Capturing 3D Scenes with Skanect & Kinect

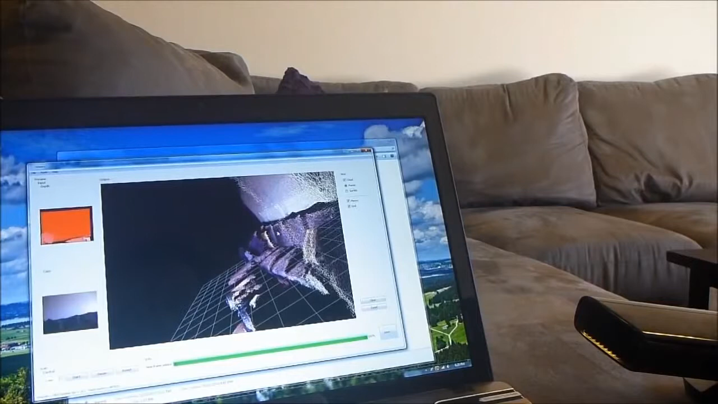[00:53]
That's just a rough demonstration if you spend a bit more time and have a better setup you can get a more complete scan you can see that one there it's quite patchy but I'll show you a few examples in a second anyway of more complete scans that I've captured.
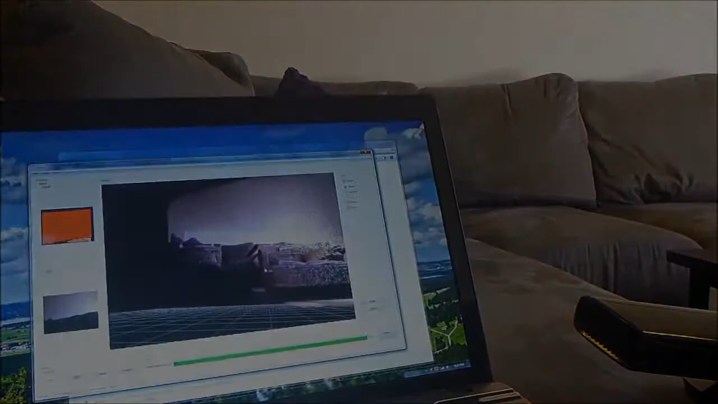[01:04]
Okay so after we've scanned the scene with Kinect we can import the model into
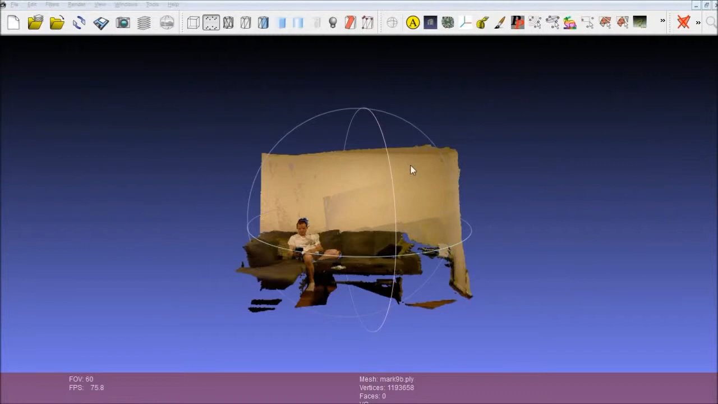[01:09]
a program like MeshLab here and in MeshLab we can zoom in and out of the scene. This is really just a point cloud if we zoom up really close you can see the scene break down into the individual points there.
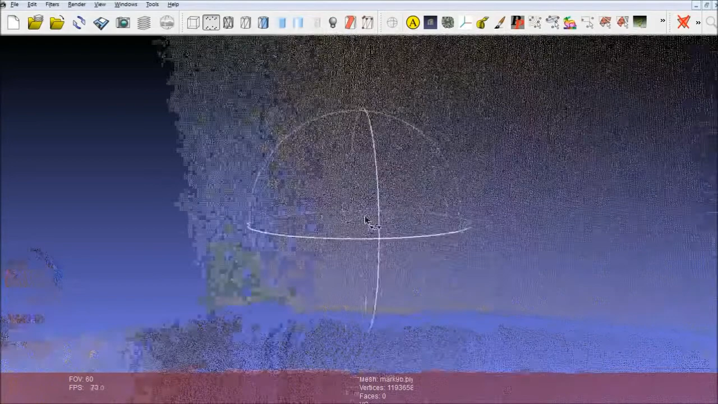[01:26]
In MeshLab we can do various edits so we can click this tool we can select a whole bunch of points that we want and then we can delete them just like that. So I mean scenes like this aren't completely accurate they're good I guess to get a general idea of what the scene looks like the colours the textures up to a certain limit before you know they break down to the various points but you can scan
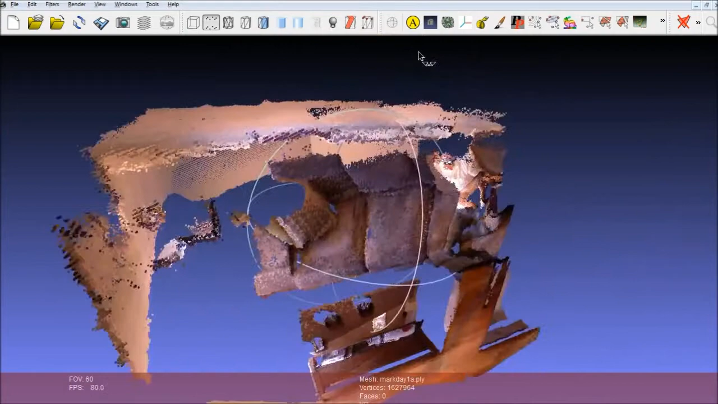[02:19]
So here's another scan that I did the other day same room same place the only difference here is that this was during the day and had ambient daylight showing in through the window that you can see. So the colours turned out reasonably well again we can just scan around here you can see a bit more pixelation than before I guess at the back there. So this is another one that I did during the day and I really just let ScanX with the Xbox Kinect scan this part of the room first and I jumped across the other side of the couch before it came up and scanned in this other part of the room. just to give the impression I
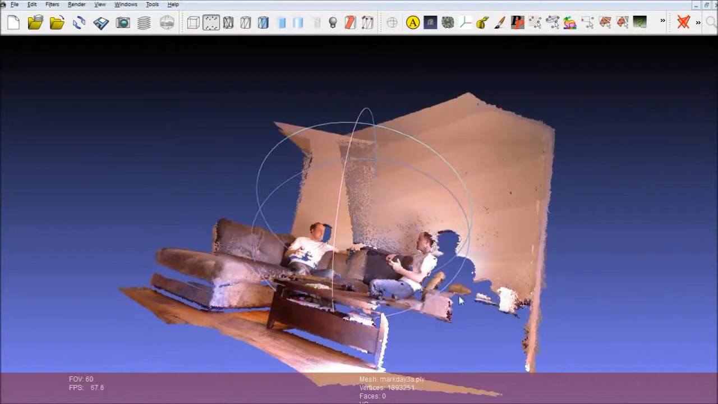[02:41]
guess of me talking to myself in some way as you can see there. Now in addition to being able to view these sorts of point cloud files in MeshLab and other 3D modelling programs like that you can actually view them online so if
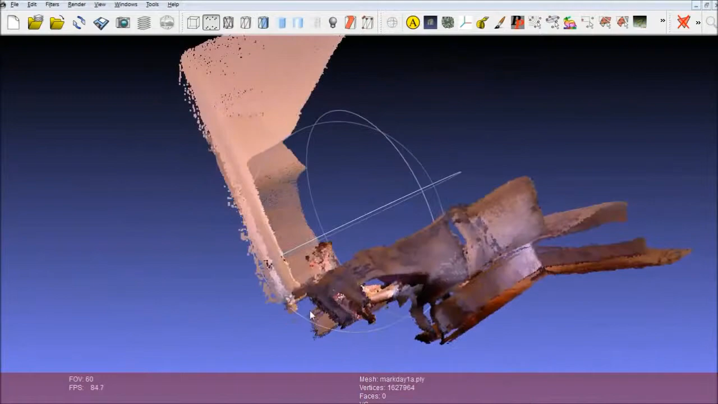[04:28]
Again we can just scan around here you can see a bit more pixelation than before I guess at the back there.
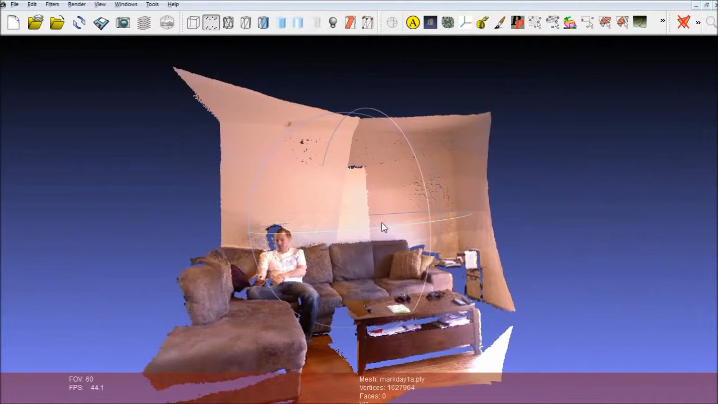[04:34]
So this is another one that I did during the day and I really just let ScanX with the Xbox Kinect scan this part of the room first and I jumped across the
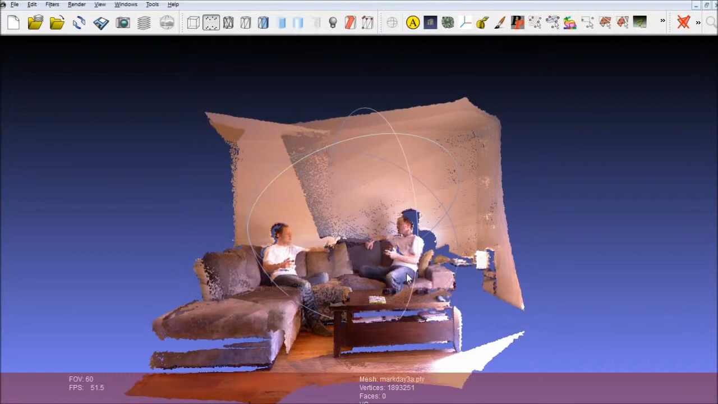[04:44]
other side of the couch before it came up and scanned in this other part of the room.
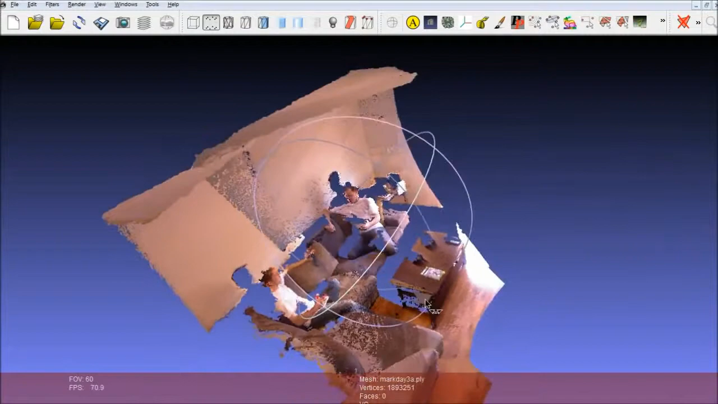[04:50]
Just to give the impression I guess of me talking to myself in some way as you can see there.
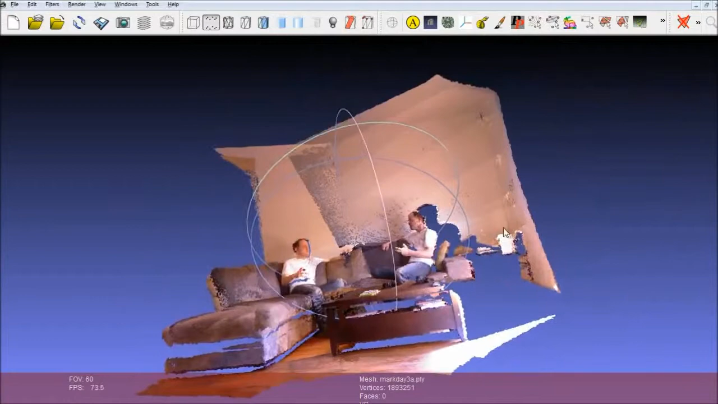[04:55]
Now in addition to being able to view these sorts of point cloud files in completely accurate they're good I guess to get a general idea of what the scene looks like, the colours, the textures up to a certain limit before they break down to the
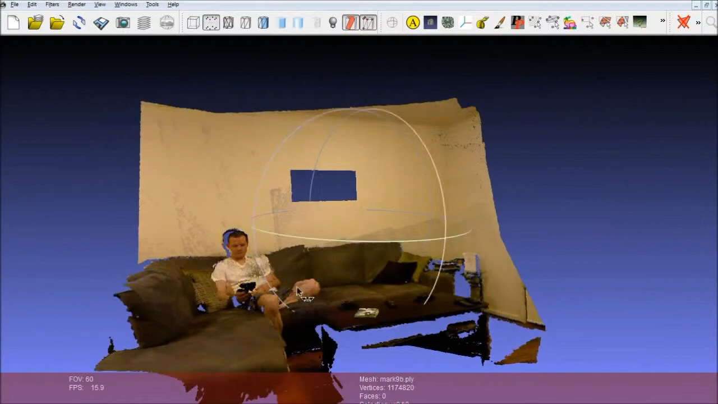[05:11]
various points but you can scan around, have a look around from all different angles
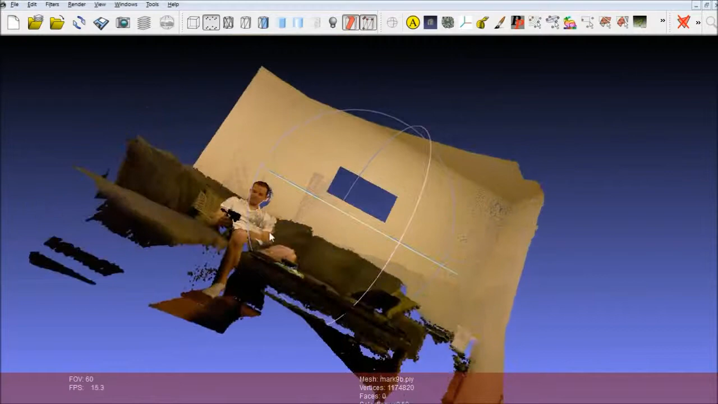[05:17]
and yeah just get a general idea for what that scene actually looks like.
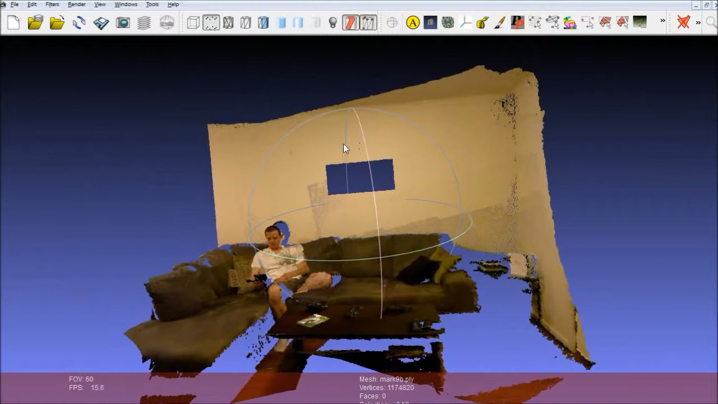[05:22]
So here's another scan that I did the other day, same room, same place.
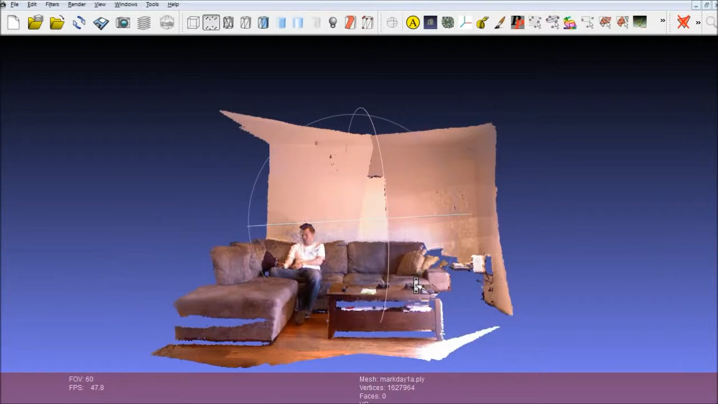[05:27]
The only difference here is that this was during the day and it had ambient daylight showing in through the window that you can see.
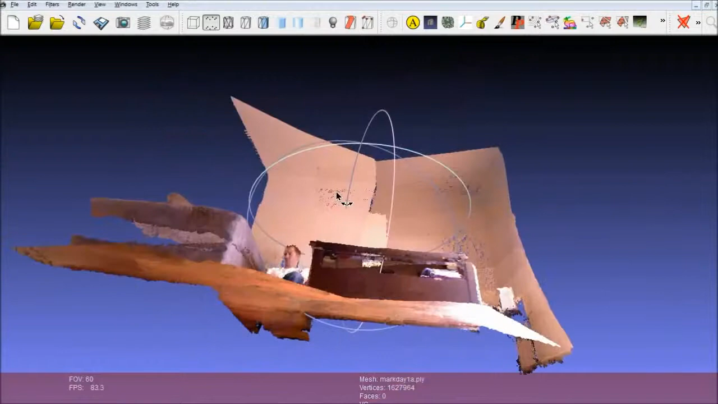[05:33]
When we connect we can import the model into a program like MeshLab here. And in MeshLab we can zoom in and out of the scene.
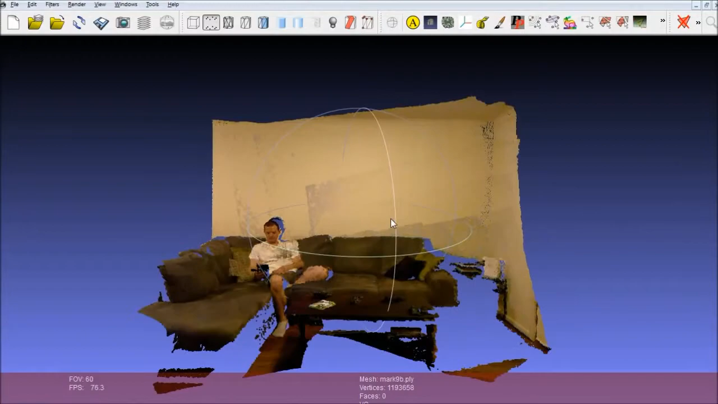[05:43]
This is really just a point cloud. If we zoom up really close you can see the scene break down into the individual points there. In MeshLab we can do various edits so you know we can click this tool,
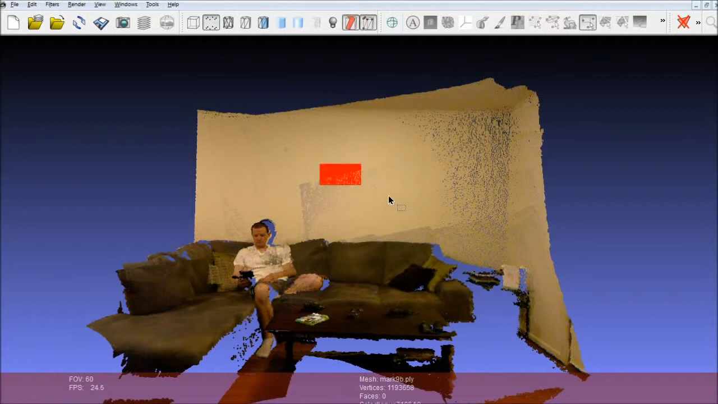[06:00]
we can select a whole bunch of points we want and then we can delete them just like that. So I mean scenes like this aren't...